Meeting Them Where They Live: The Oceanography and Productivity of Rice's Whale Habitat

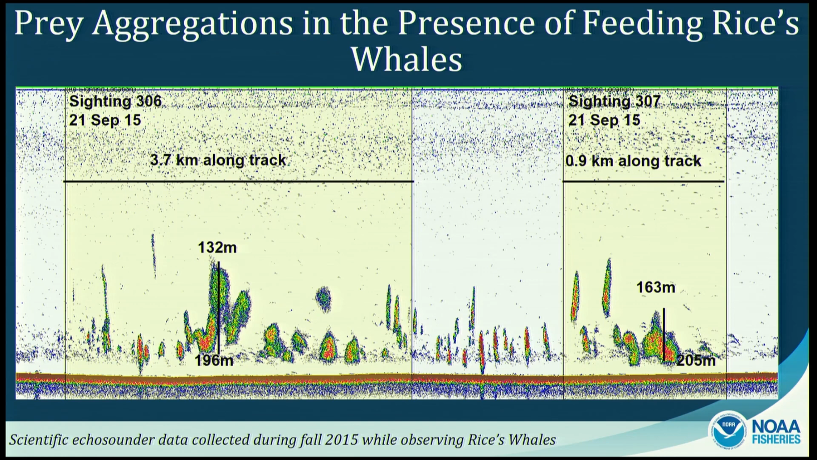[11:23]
And these are the patches of prey that we think the whales are exploiting. We try to understand that by deploying satellite by deploying telemetry tags on the rice's whales.